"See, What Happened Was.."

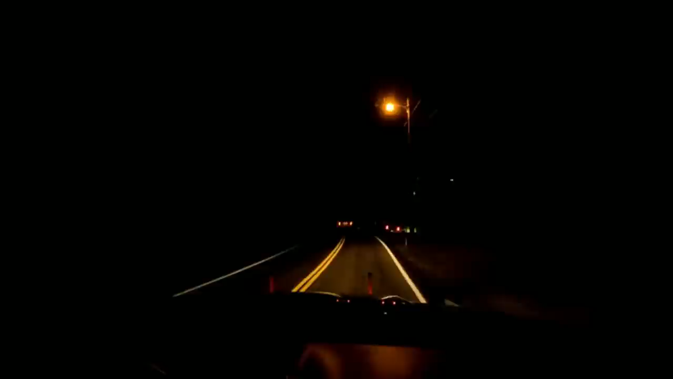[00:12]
what is he doing over there? Oh, for God's sake. Shit. Yeah, we know. Yeah, we see you, buddy. Yeah. We got you. Question is, what are you doing? Hi. Well, it looks like he messed up.